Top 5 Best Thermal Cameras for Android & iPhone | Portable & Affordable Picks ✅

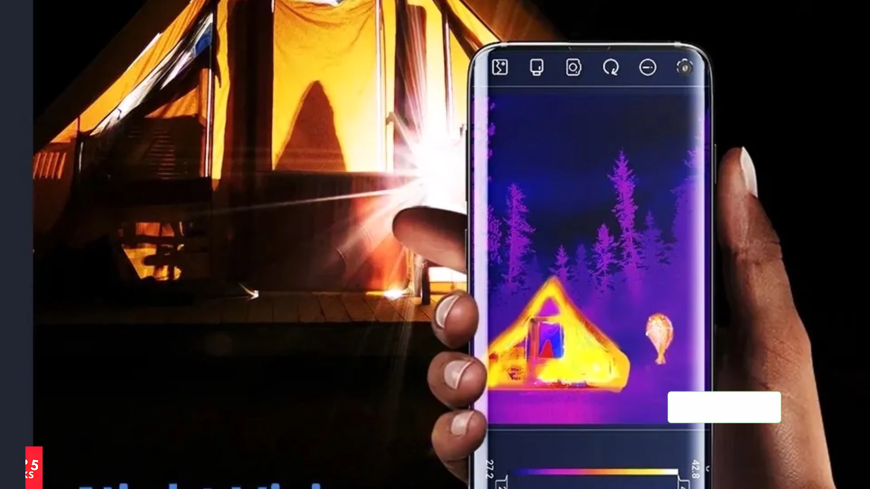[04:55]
It captures temperature ranges from minus 15 degrees Celsius to 600 degrees Celsius, making it ideal for diagnosing overheating or electrical faults.
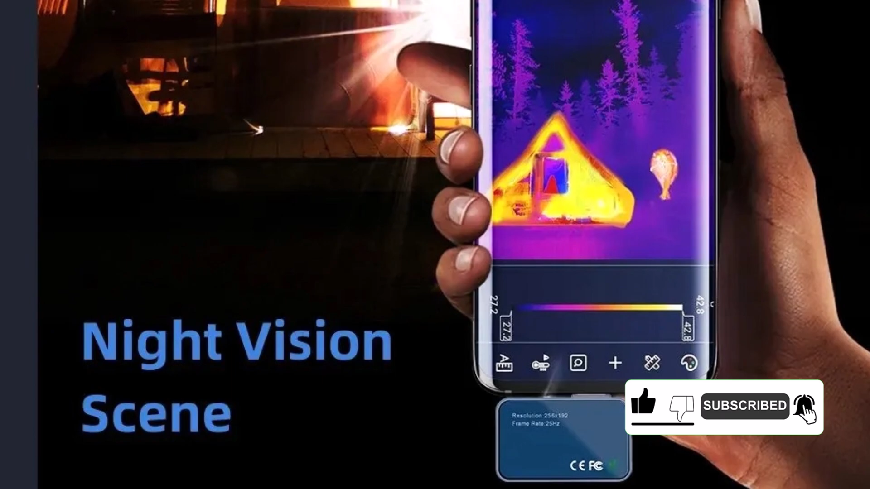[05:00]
It's embedded.
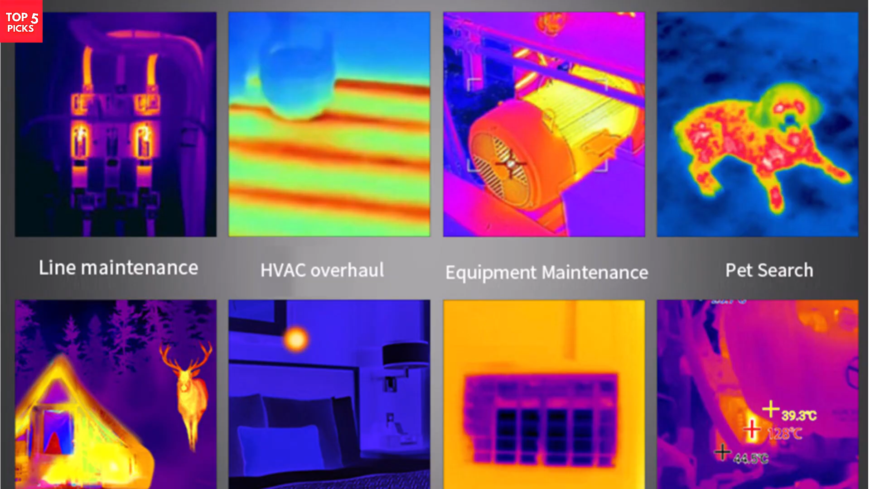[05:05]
No battery design means it's lightweight and easy to carry. Just plug and use.
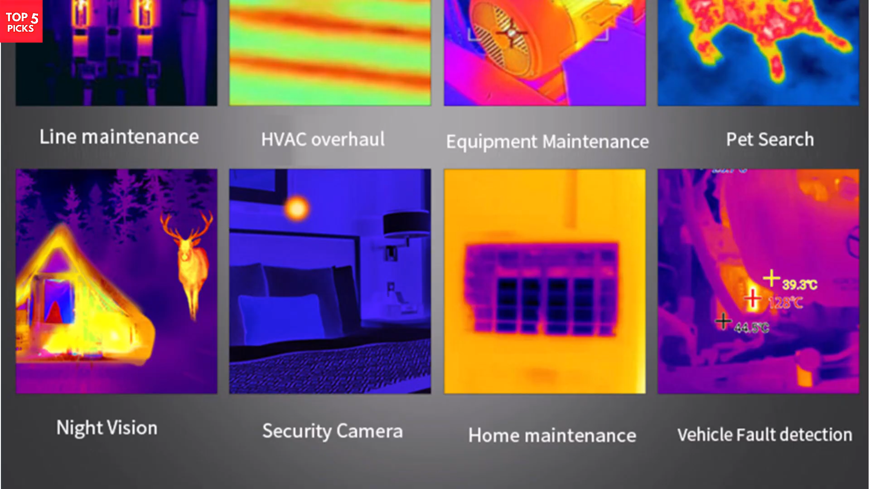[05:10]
If you need a reliable and portable thermal imager for professional or DIY inspections, the Tolltop T7 is a solid choice. It's simple, effective, and perfect for on-the-go heat diagnostics.